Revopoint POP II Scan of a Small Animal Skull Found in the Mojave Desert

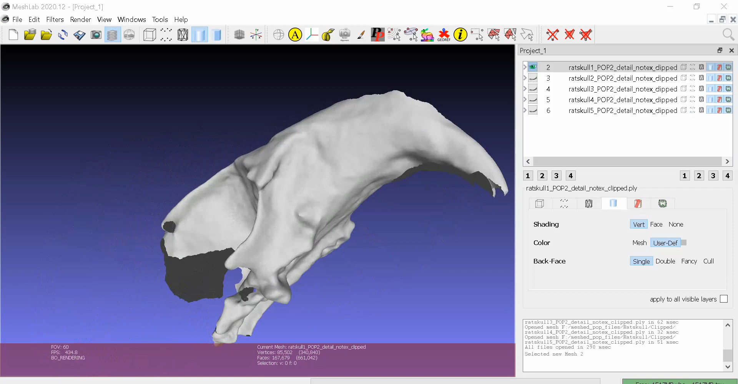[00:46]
But this is how it looks. Single pass scans.
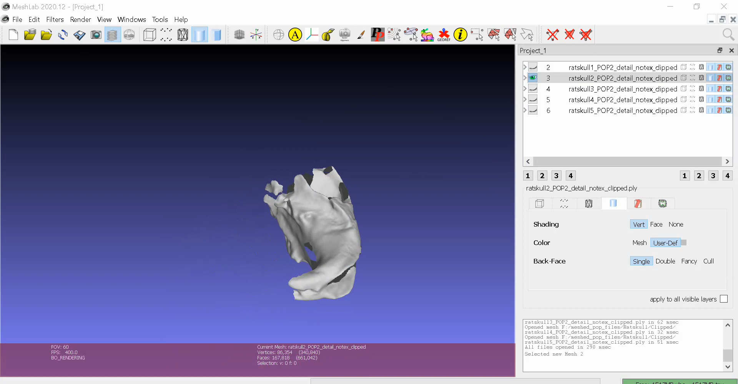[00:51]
I mean not single pass but each scan in one session.
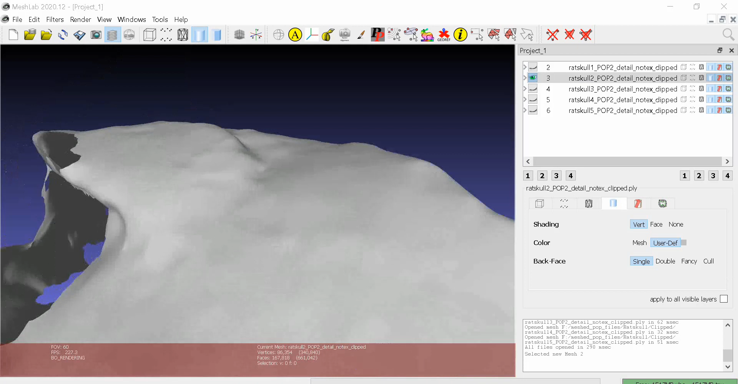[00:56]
So I did five scans. Five views of the skull.
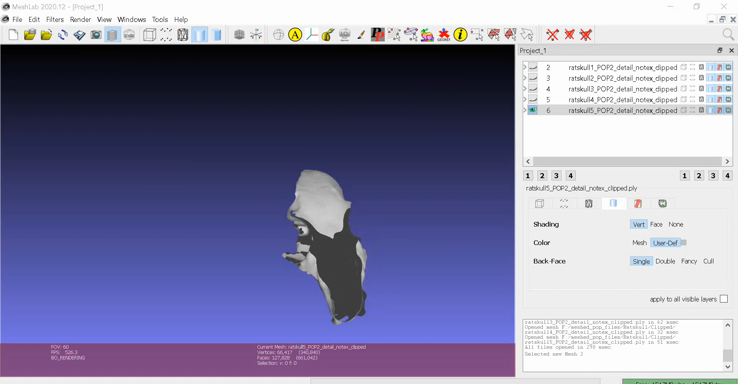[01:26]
I think they'd make a really good display of a tiny animal skull.
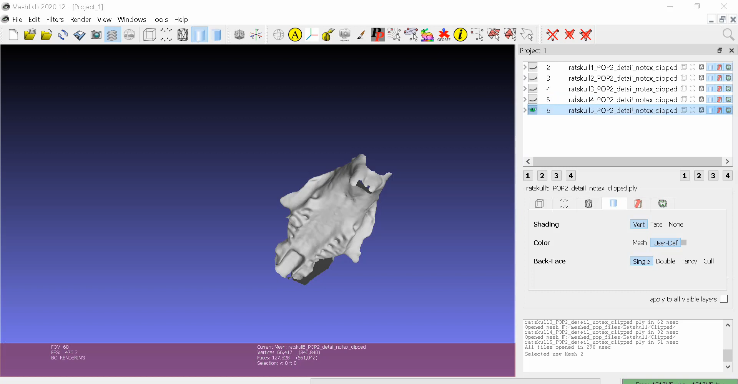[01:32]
You can see by the walnut. It's not very big. Pretty tiny. I think the Pop 2 did a pretty good job.
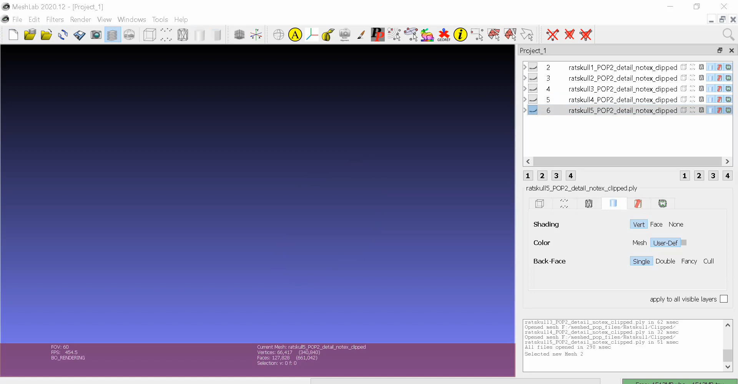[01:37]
I'm going to go and load in the one that I did.
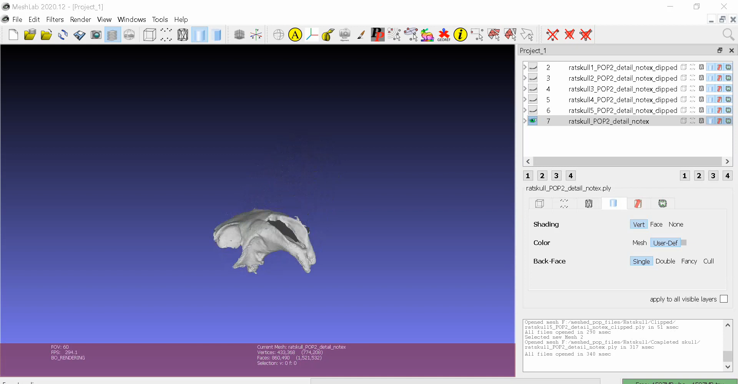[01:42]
This is the finished one that I did. You see the globby stuff all over it. I'm sure somebody could clean it up a lot better.